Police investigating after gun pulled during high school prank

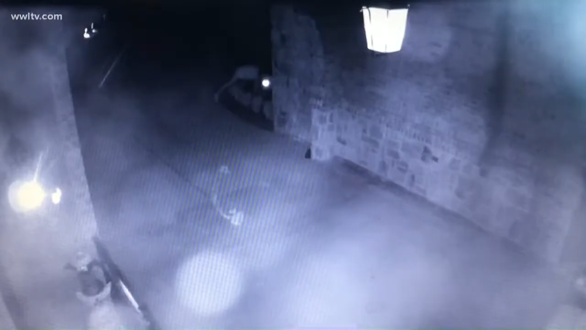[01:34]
Surveillance video from his home shows numerous people had been scattered across his property. Scott says while surveying what was left, including broken parts of a toilet, a mattress in his garden, and an unknown chemical on his driveway, the group returned. He says he gave chase to hold them in place for police to arrive.